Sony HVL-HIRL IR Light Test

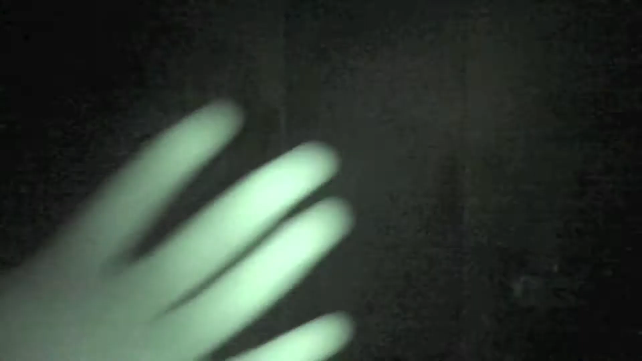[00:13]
I mean, it does have a small light on it.
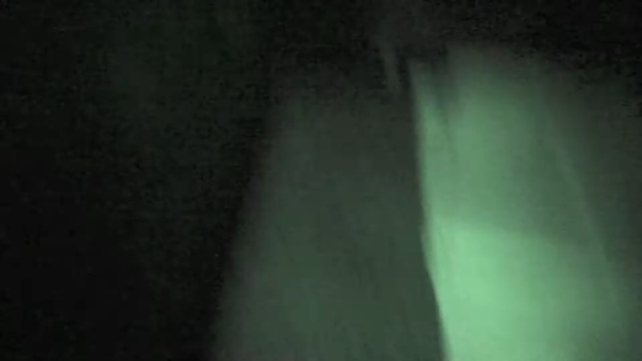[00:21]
it's good for close-up equipment or close-up camera editing. But I bought a small infrared light for the top